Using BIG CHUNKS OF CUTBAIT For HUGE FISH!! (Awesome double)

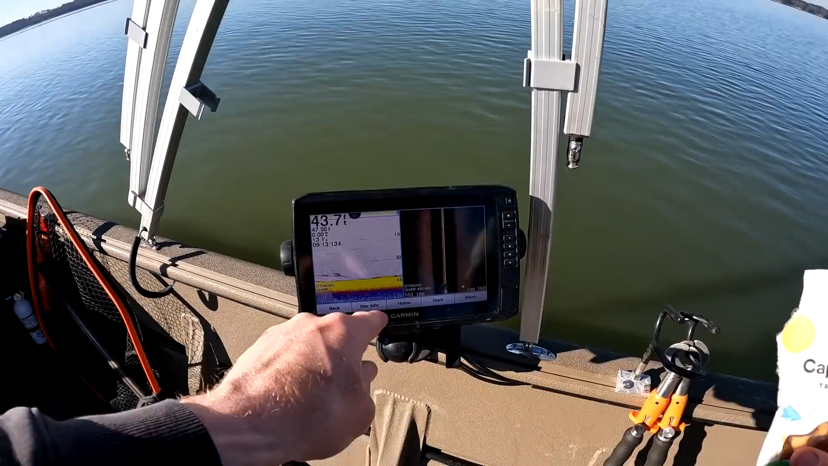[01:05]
That is a big fish right there. Probably a big carp. But maybe not. So we should get baits down.
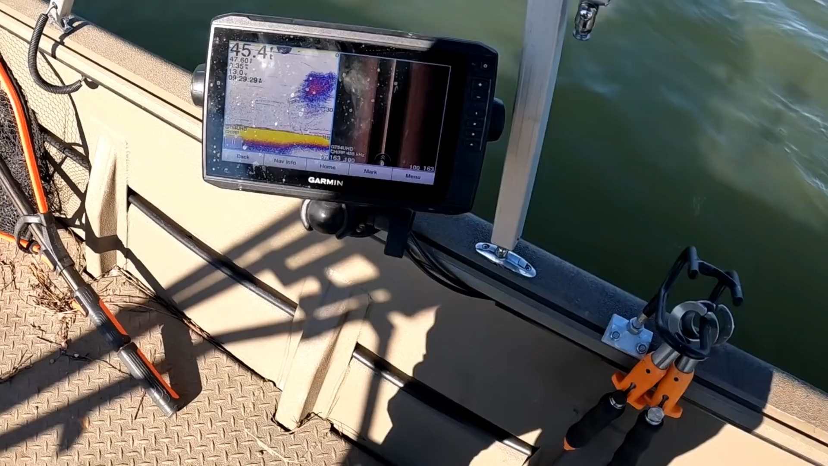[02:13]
Yeah, those are probably thread fins. Those... That's my baits. Actually, right there.